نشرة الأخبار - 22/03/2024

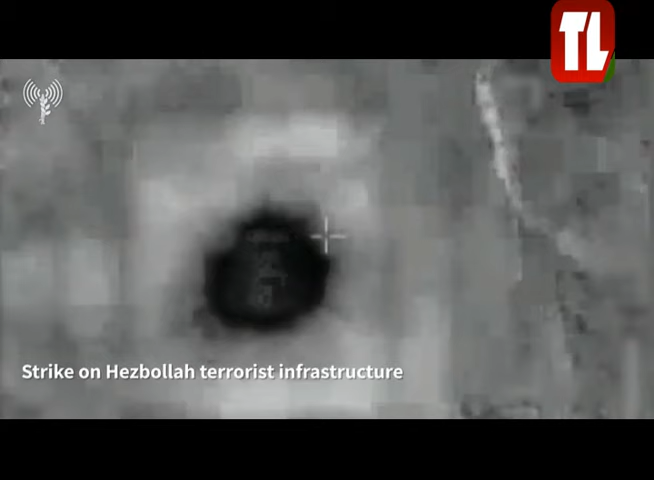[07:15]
بعض وهر اليوم غارة مستهدفا منزلا في بلدة
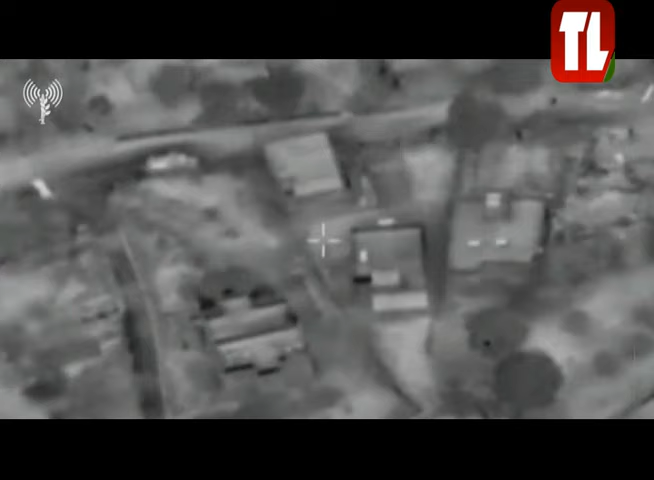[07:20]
عيت الشعب بصاروخين من نوع جو
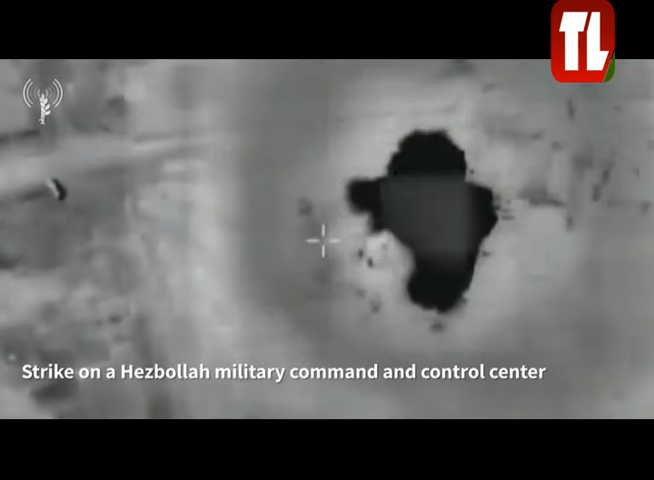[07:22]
أرض ودمره بالكامل وقام بعملية تمشيط بالأسلحة الرشاشة باتجاه كفركلة المقاومة